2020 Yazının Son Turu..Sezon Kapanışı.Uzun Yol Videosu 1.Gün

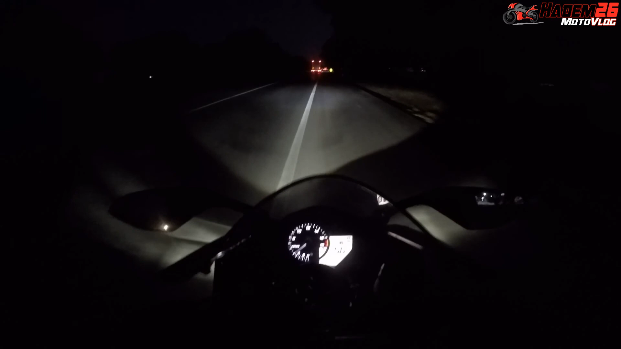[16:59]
Şarj tırt. Bir de bunun yanında akşama kaldık. Vizörüm siyah. Böyle bir sıkıntı oldu yani, bir de vizörü indiremeyeceğim. Hava karardı. Ne diyeyim ya? Şimdi vizör indirince siyah vizör olduğu için problem abi. %80 şu anda kapatıyor görüşü. Neyse yavaş yavaş gideceğiz. Evet kemer ortadan. Evet dostlar, ilk gün böyle geçti. Bu video burada biter.